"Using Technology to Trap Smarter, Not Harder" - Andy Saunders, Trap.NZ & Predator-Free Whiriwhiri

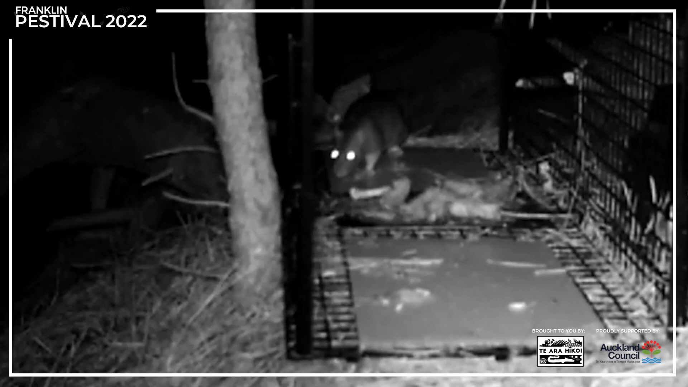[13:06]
Insects might be coming through and cleaning it up every night. But you know that there will still be that residual scent from the night before.
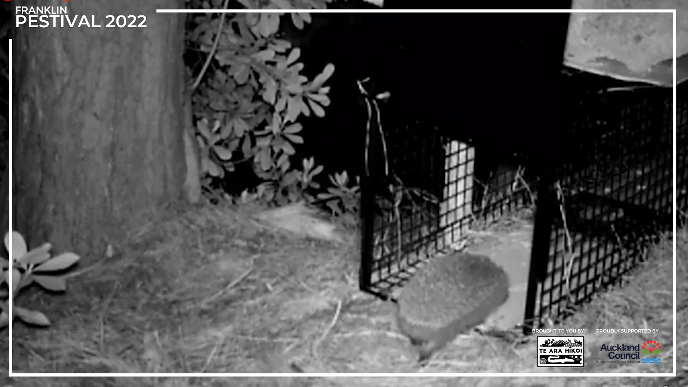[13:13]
So it's always got scent in there. We're not feeding the animals. All we want to do is get them in there to investigate that. So let's say an animal walks in, follows a scent trail through there, stands on that sensor.
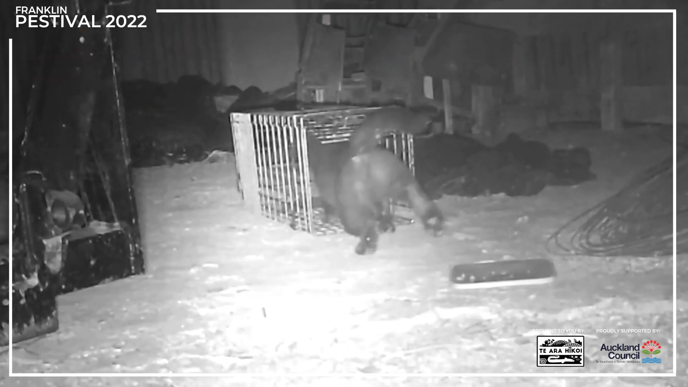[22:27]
You'll quickly catch the neighbor's cat. So you'll need a conversation with your neighbor.